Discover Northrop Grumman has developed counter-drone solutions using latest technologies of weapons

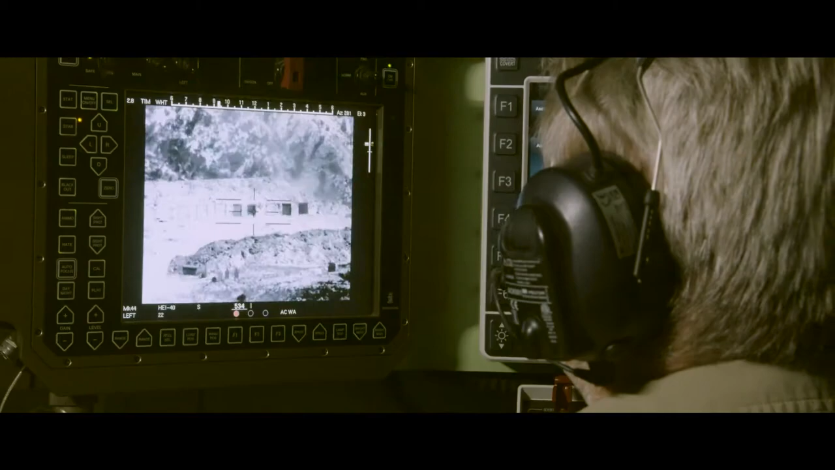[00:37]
MACE empowers a single operator to manage complex engagements through the full kill chain by compressing the decision cycle to identify hostile targets.
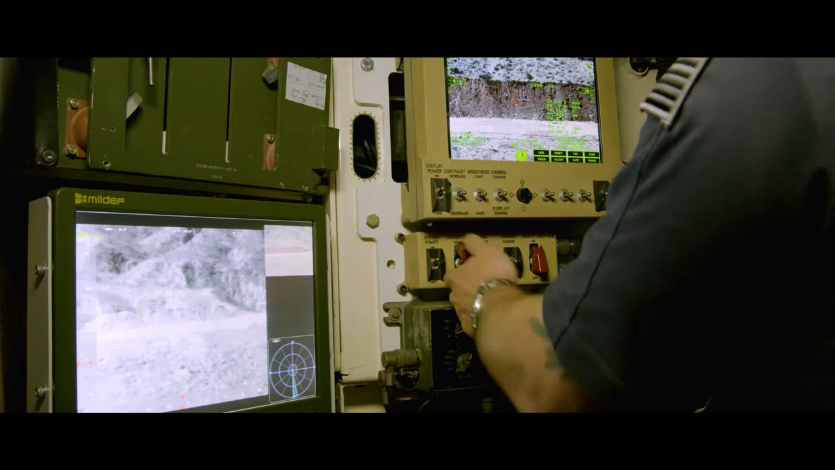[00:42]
Once a threat is identified, a signal goes to a nearby Bushmaster chaingun,
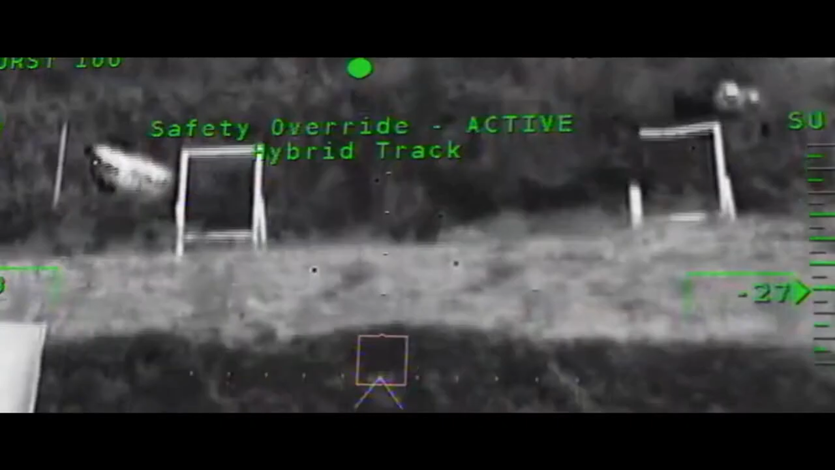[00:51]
so the effectors have the exact location and tracking data for a precise defeat.